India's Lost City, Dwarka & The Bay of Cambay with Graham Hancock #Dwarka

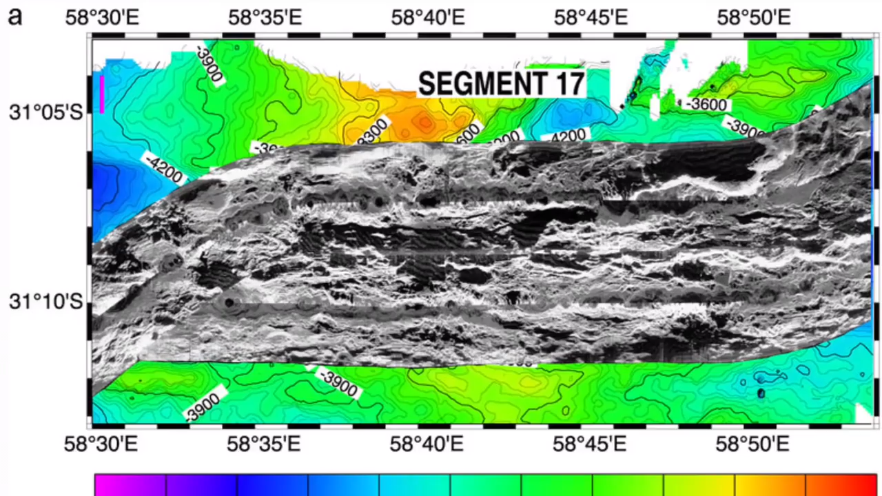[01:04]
which sends out a beam down to the seabed and which bounces back an image what's on the seabed.